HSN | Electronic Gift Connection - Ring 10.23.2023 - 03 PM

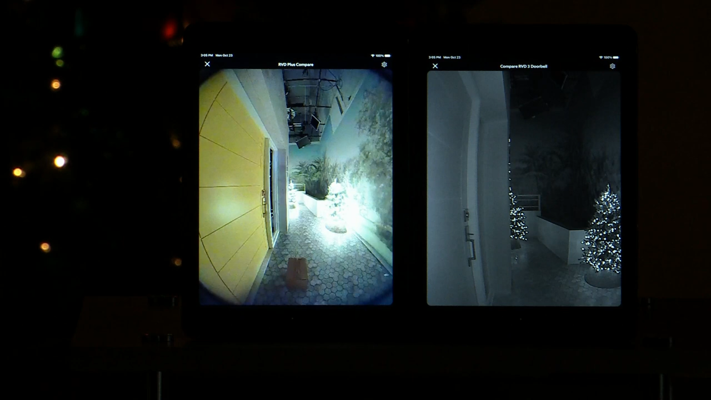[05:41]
And then we're going to show you a side-by-side right here on the iPads just next to us. So these cameras, this is our predecessor right over on this side. And you can see this one is in black and white right here. This is your brand new Ring Video Doorbell Plus. That's the same. Look. The same shot. The same shot. You can't even see the package in our predecessor. And this one, oh my gosh, Austin just made off with that package. That, or he tried to. I see that the package is still there. But with Ring, you can actually talk through this.
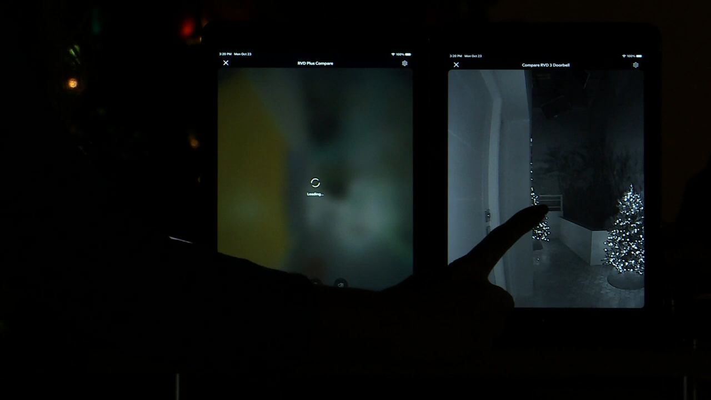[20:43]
But you can see on our traditional ring video doorbell right over here, this was our last model. So it was a late model. It is black and white. So it's that infrared night vision, right?
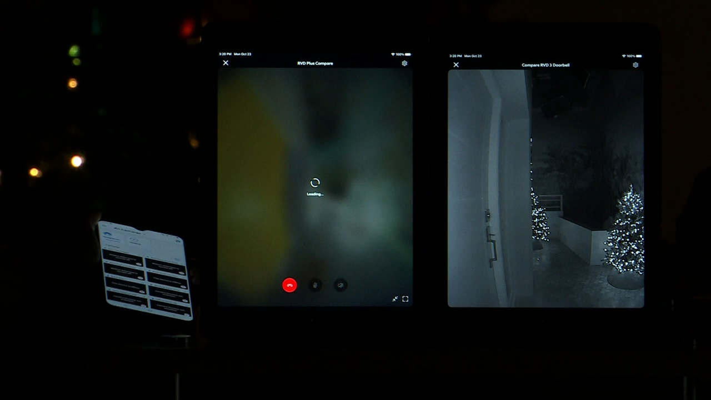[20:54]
So that is going to be a little bit different with your ring. And I guess it's still loading. We are having a few little Wi-Fi issues right here in the studio.
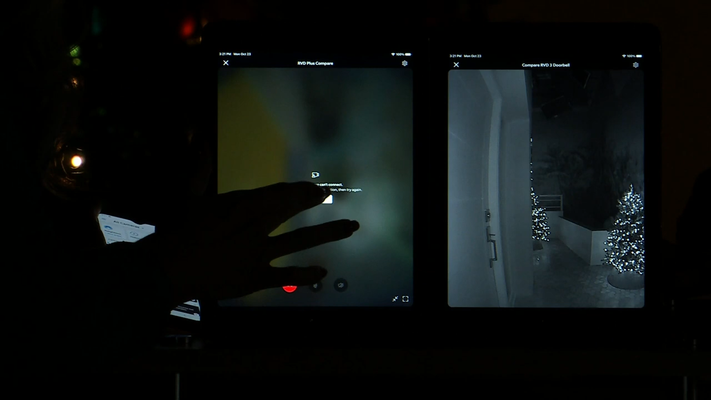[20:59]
But you can see that yellow wall when this does load. It is a wider, taller view, 150 degrees by 150 degrees.